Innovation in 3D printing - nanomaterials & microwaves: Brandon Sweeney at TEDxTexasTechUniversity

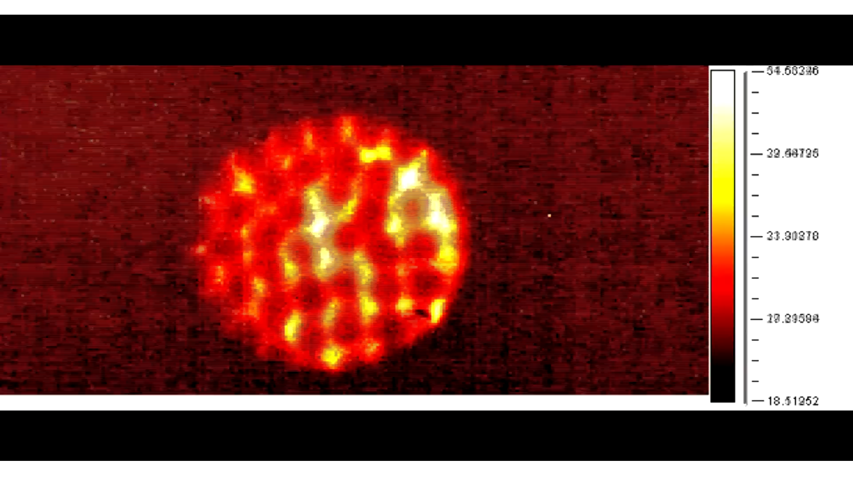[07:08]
while that thin coating of carbon nanotube heats up rapidly. It's this intense and rapid heating which allows us to weld these layers together, strengthening the part.